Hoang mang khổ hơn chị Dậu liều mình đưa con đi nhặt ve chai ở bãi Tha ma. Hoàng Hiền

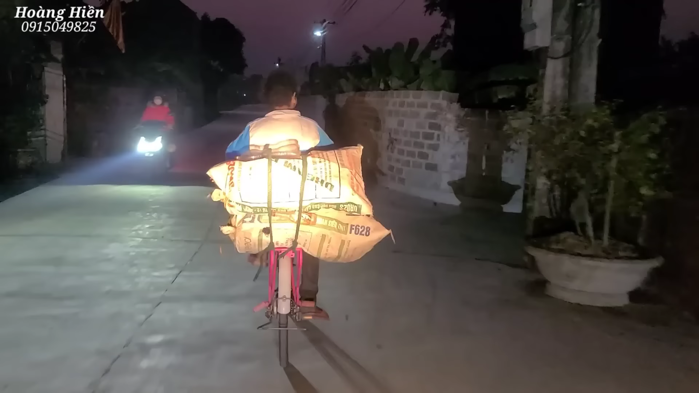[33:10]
Đổ đường đẹp đấy. Rộng thoải mái đi gọn cho xe vào ta đi.